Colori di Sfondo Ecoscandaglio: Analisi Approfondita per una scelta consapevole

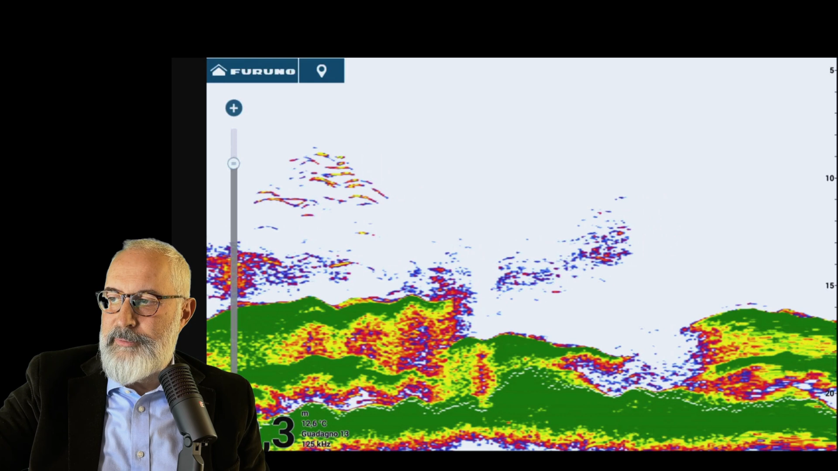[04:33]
Proviamo ad andare sull'azzurro. Andiamo sul bianco. Vedete? Si perde molto di più. Se andiamo sul nero
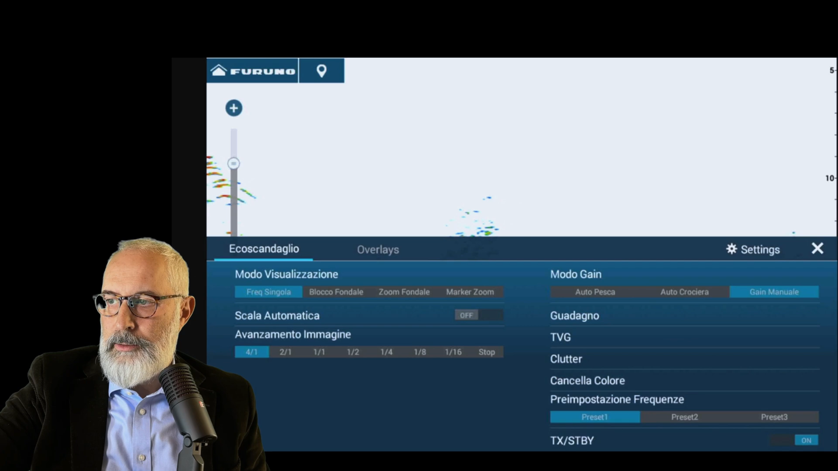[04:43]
si vedono molto, molto meglio. Alla fine, per quanto mi riguarda, io consiglierei di utilizzare sempre uno sfondo scuro, che può essere il nero o anche il blu scuro. Proviamolo. Che è questo.
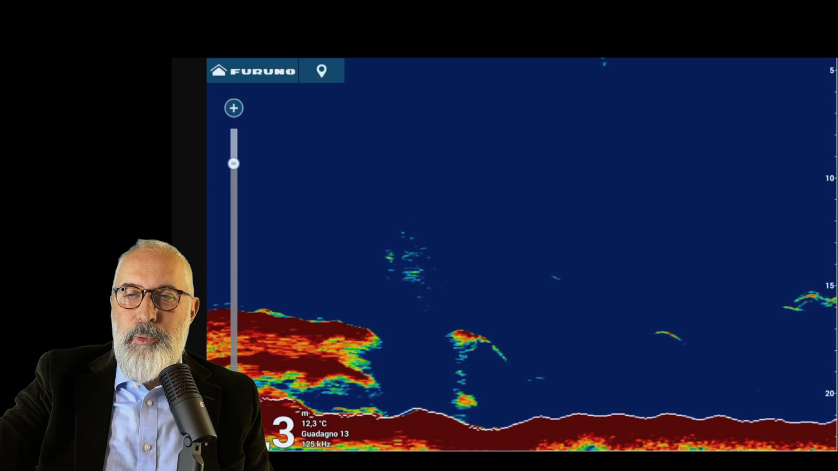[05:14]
On screen: water 12.3°C
Però, sinceramente, preferisco sicuramente il nero. Proprio per un discorso di visione dei target. Il blu mette più in evidenza forse il fondo, ma il nero lo fa ugualmente molto bene.
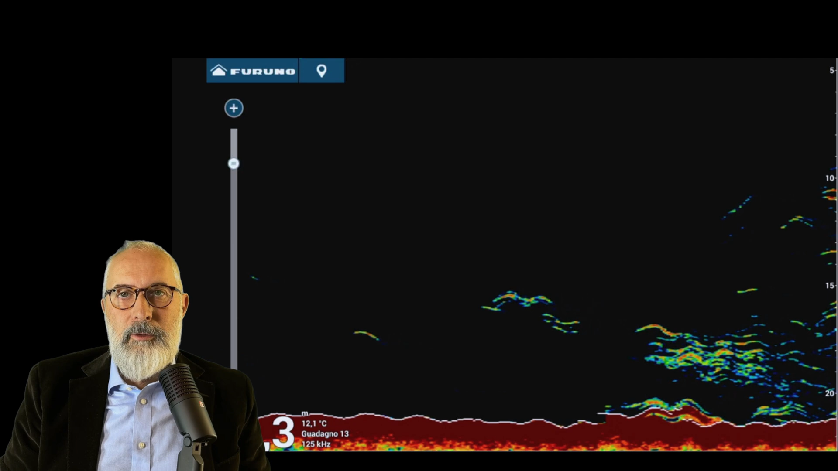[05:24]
On screen: water 12.1°C
Una volta era raro poter cambiare il colore di sfondo dell'ecoscandaglio.